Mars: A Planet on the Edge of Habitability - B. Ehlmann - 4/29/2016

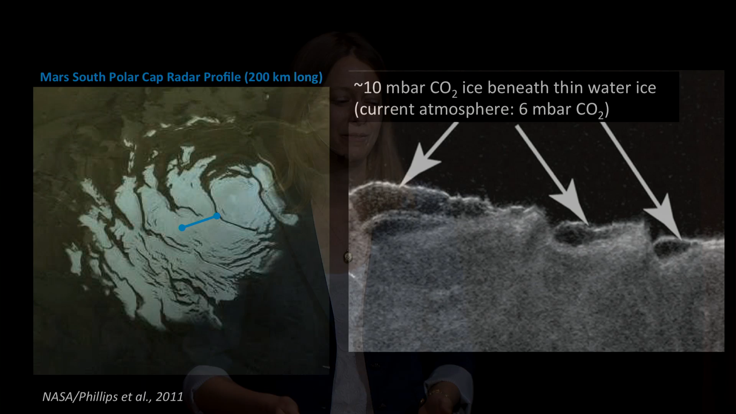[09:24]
So, with radar missions over the southern polar cap of Mars,
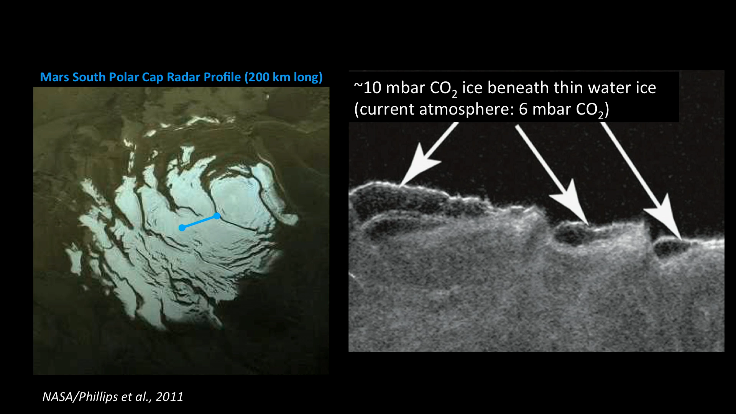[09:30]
we've actually found pockets of Mars atmosphere sequestered in the upper layers of the ice.